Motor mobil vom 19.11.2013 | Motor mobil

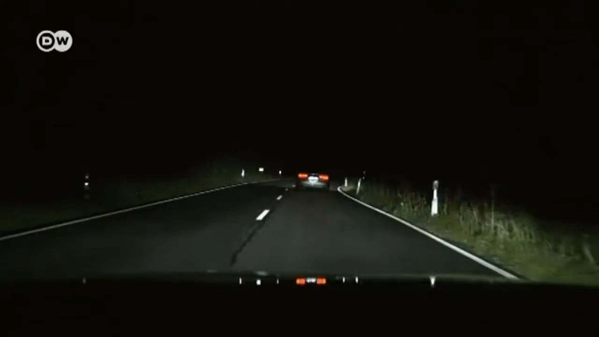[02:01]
Das heißt, das komplette Fernlicht ist in einer Art Matrix aufgebaut.